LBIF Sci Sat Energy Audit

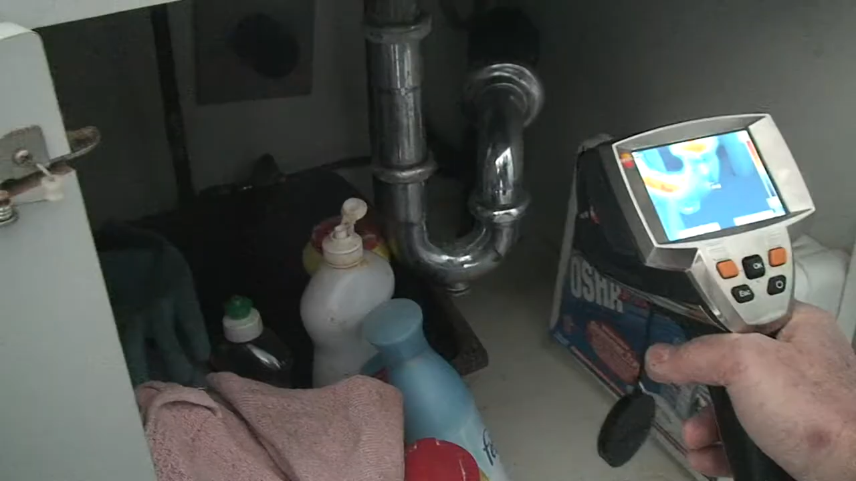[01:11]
We found, if you look in the kitchen, a lot of air leaks in the stove, plumbing penetrations in the sink,
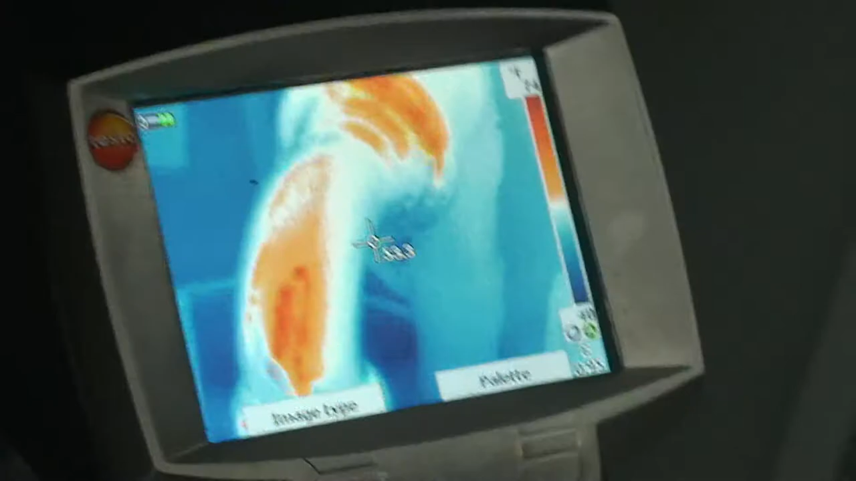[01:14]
and especially these high hats,
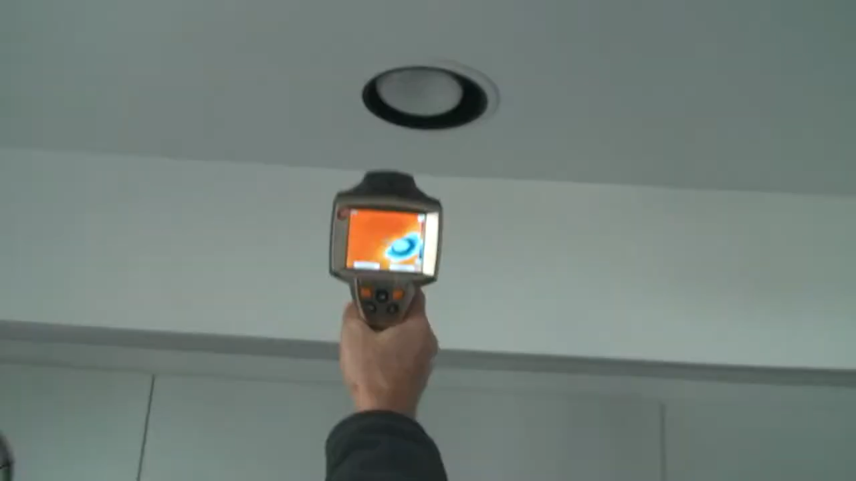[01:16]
most likely this kitchen was very uncomfortable.